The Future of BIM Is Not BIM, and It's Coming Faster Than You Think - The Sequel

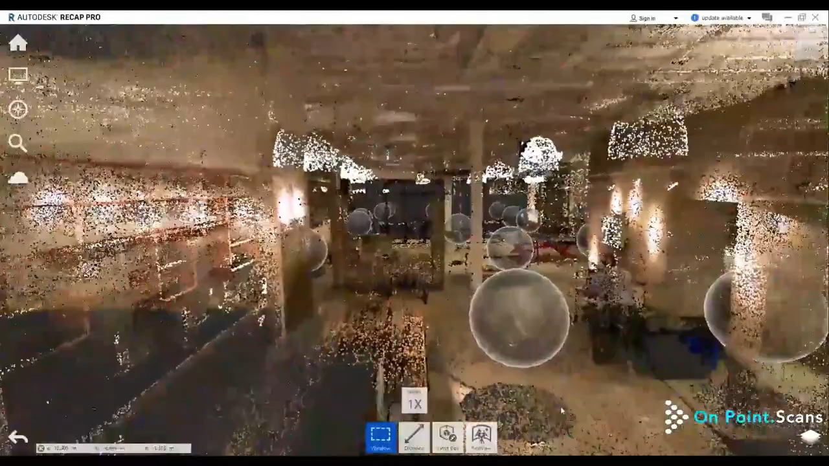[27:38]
I'm just like, I've done so many of these, and I never get bored of looking at them and interrogating them.
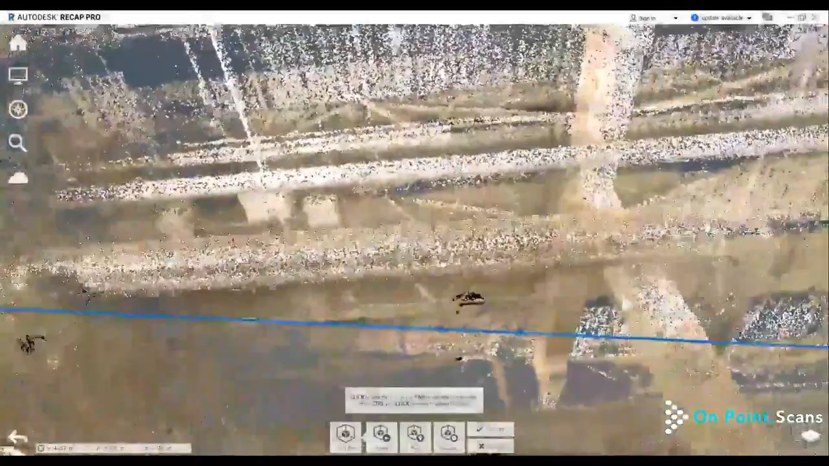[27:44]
It's absolutely fascinating technology to me to be able to capture everything.